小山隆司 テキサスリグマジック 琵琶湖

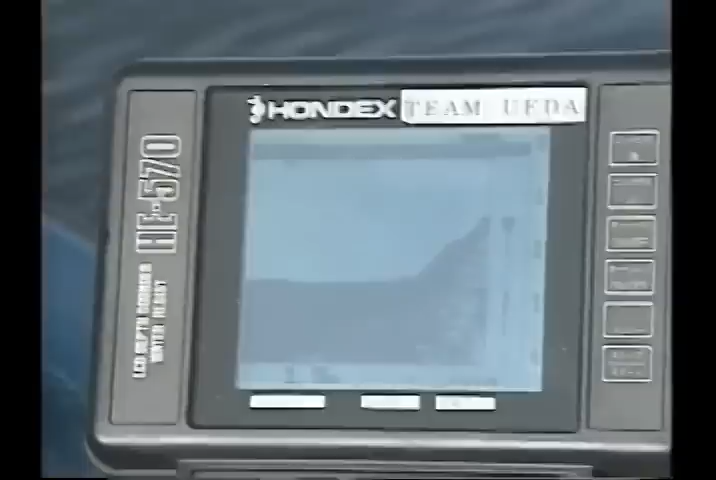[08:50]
1メーターちょっとから2メーター50ぐらい直すというブレークなんですけど